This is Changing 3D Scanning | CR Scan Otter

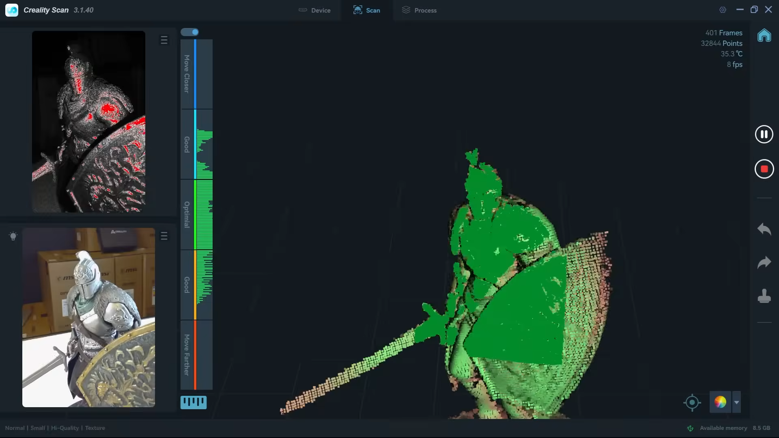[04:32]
And this will give the scanner an idea to better scan your object. Now hit scan, and you should see a preview of what the scanner is seeing at the moment.
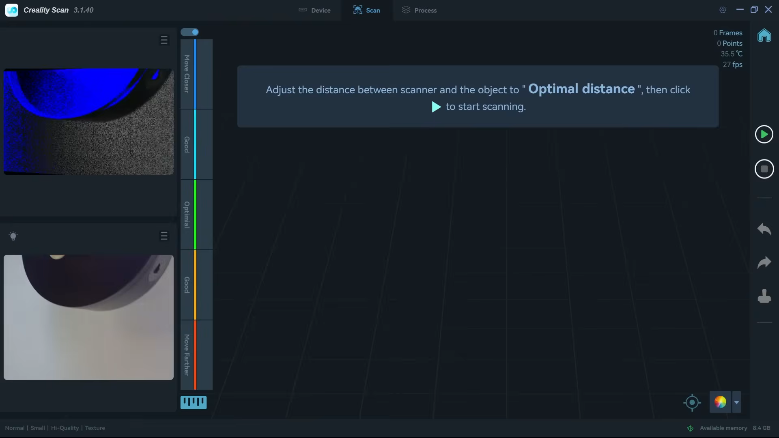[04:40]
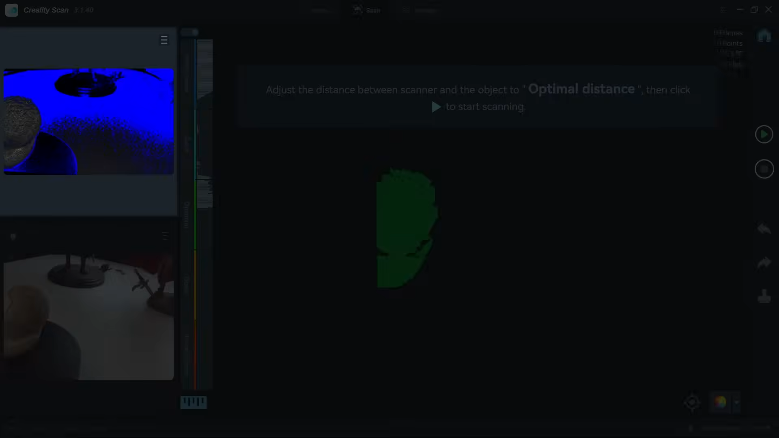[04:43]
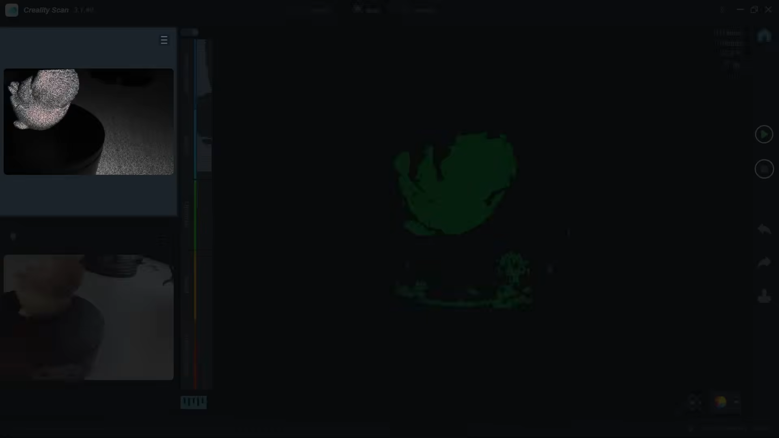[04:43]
On the top left, there is a black and white view,
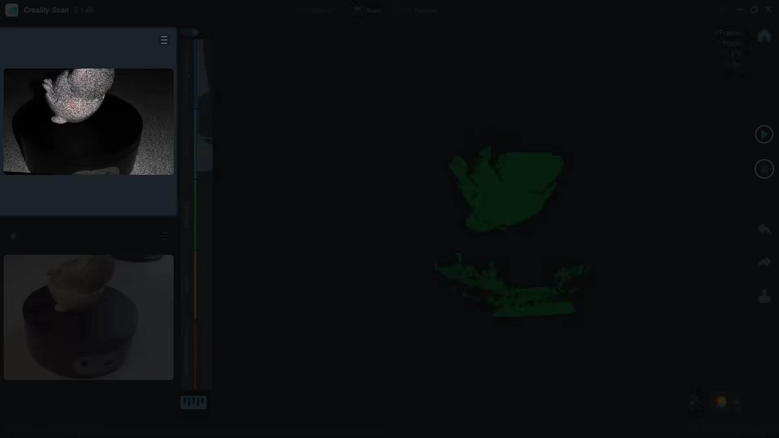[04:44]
which I assume is for the main infrared exposure.
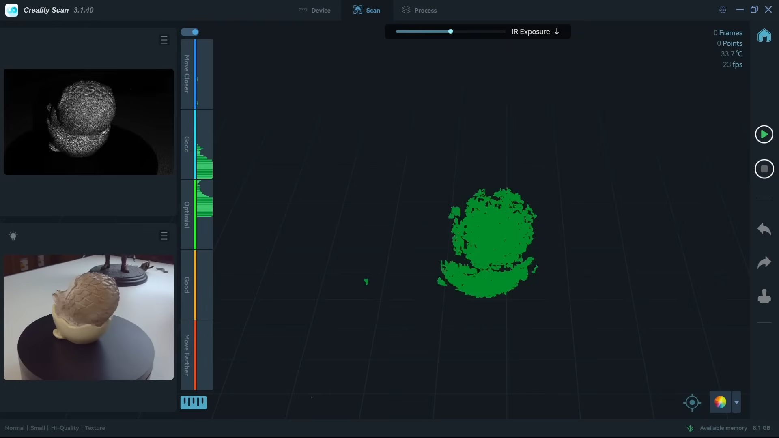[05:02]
You can use this to adjust the exposure for infrared or RGB cameras. And by the way, you can switch the LED light from there. Although I feel like this is way overexposed, so I'm gonna turn it off.
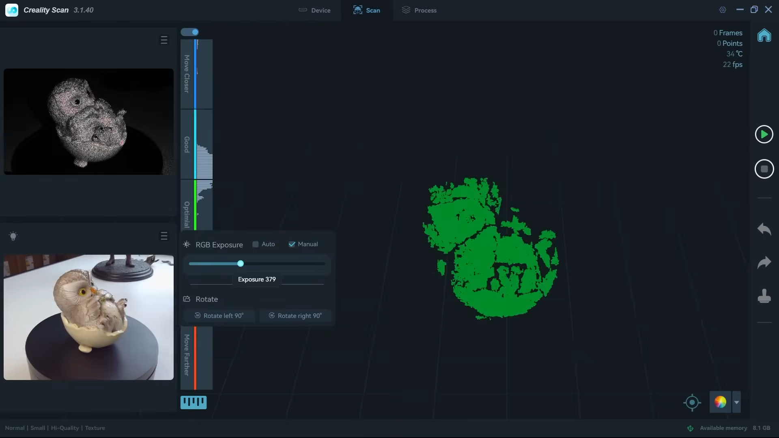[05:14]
The rest of the screen is the object you are scanning with start, stop, pause, and undo buttons on the right. The last thing is this proximity meter,
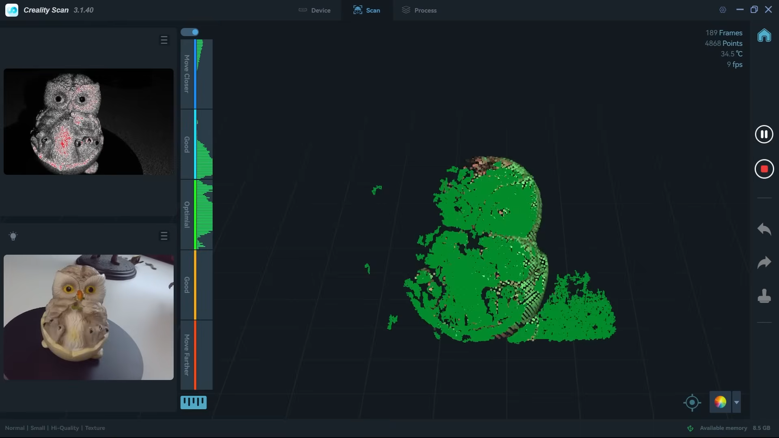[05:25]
where you can tell whether you are too close or too far away from the object.
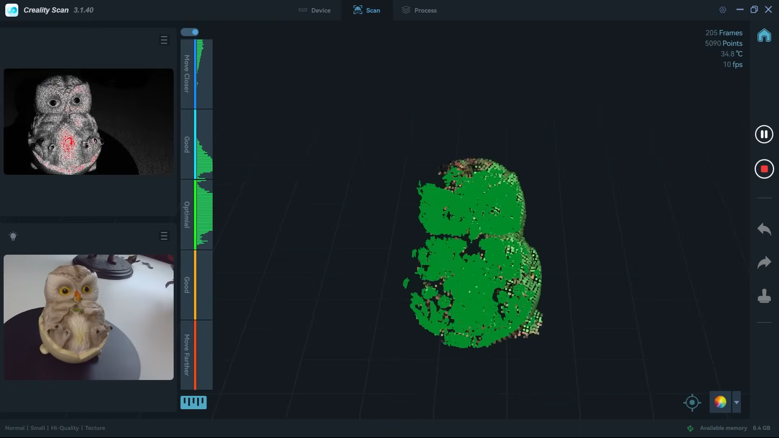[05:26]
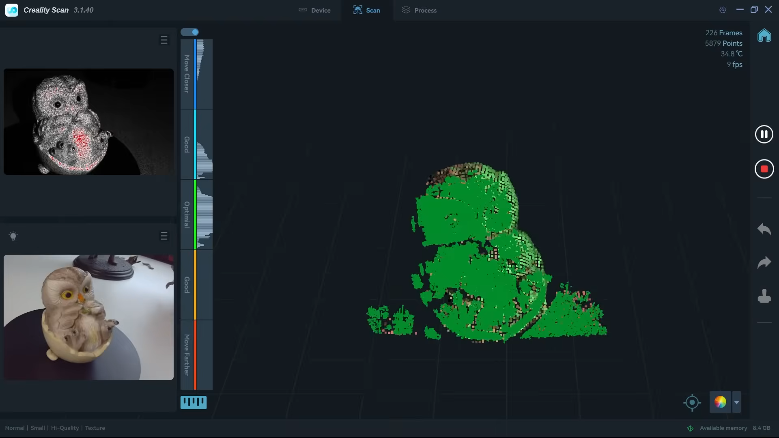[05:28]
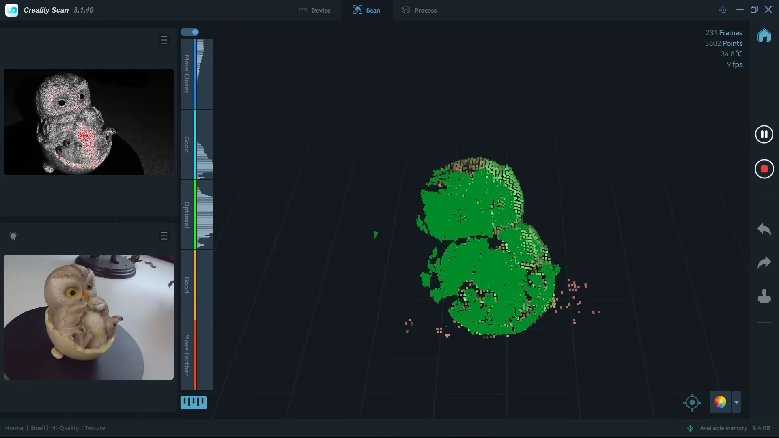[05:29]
Usually, you want to keep this within a good and optimal range, and hit start to start scanning.
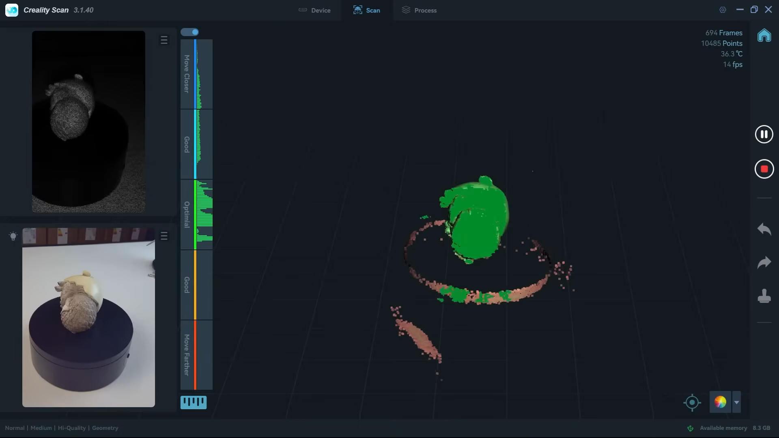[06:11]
This way you can capture more areas, and once you feel like you have captured everything, you need to hit stop scanning.
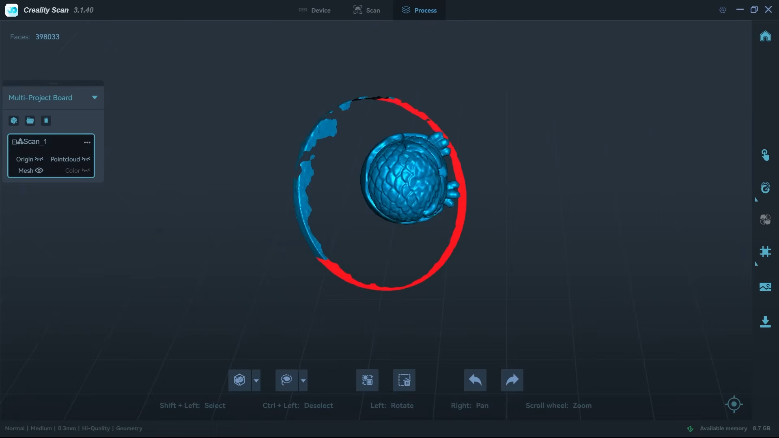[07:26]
But you can also go back to mesh, point cloud, because there's maybe an area that you probably didn't scan properly.
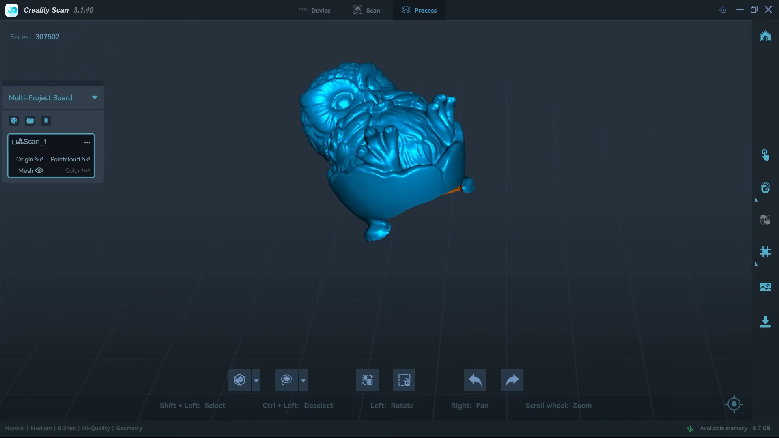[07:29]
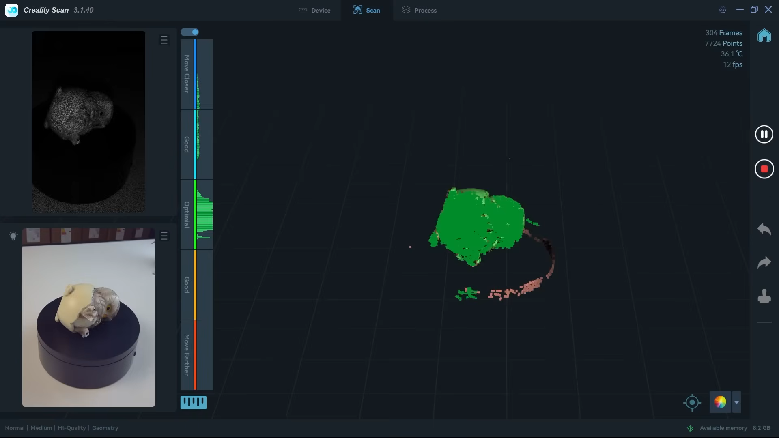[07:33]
You can create a new layer, scan the missing object, and process the mesh again.